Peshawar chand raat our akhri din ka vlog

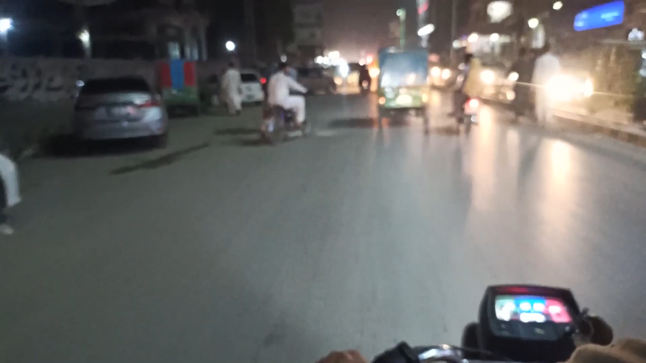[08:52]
یہ ہے پیشاور میں چاند رات سارے نکلے ہوئے ہیں پاگلوں کی داران
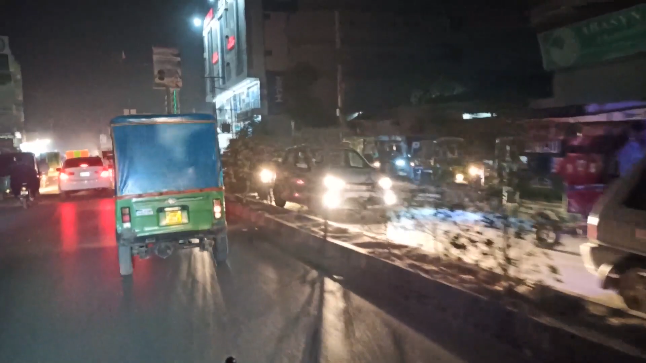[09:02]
دیکھیں پوری ٹریفیک جیم ہے ساری روڈ بلاک ہے اس سائٹ کی
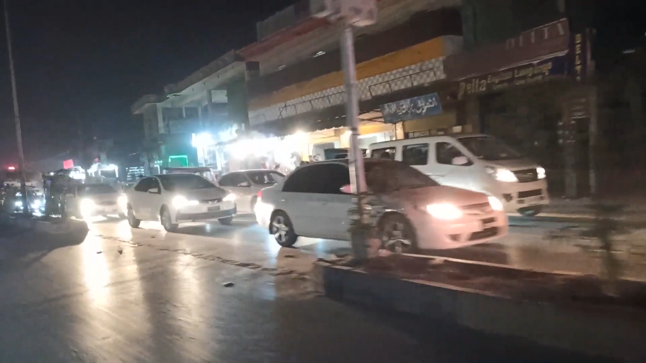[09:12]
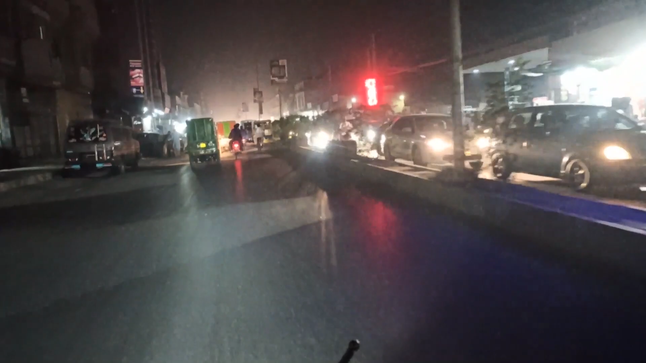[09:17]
اور ہمارا موٹرسیکر ہے کہ نکلی جا رہا ہے اور نکلی جا رہا ہے
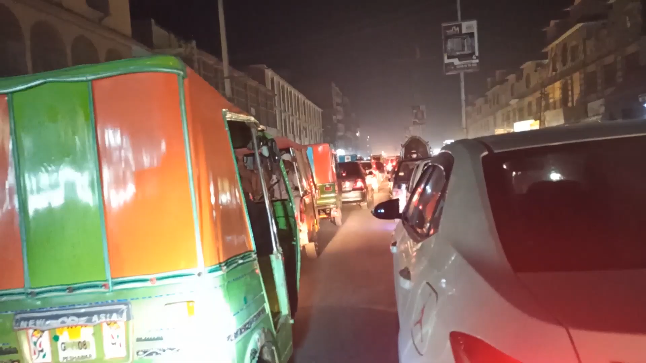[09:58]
یہ والی ٹریفیک بھی جیم اور یہ تو اچھا کہ ہم موٹرسیکل پہ ہیں یہ گاڑیوں والے بس یہاں پھسے رہیں گے آپ